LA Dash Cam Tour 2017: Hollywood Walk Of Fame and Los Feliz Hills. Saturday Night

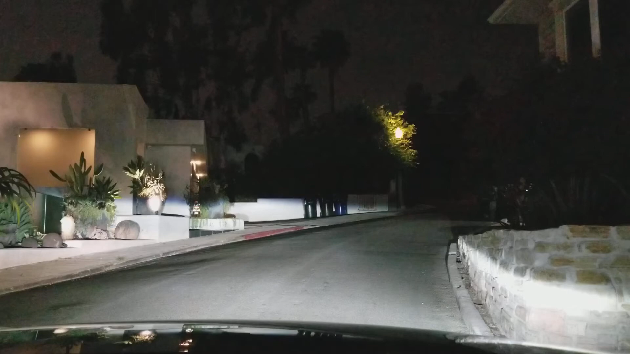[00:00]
Let's drive around a little bit. This is the hill. Above Los Feliz.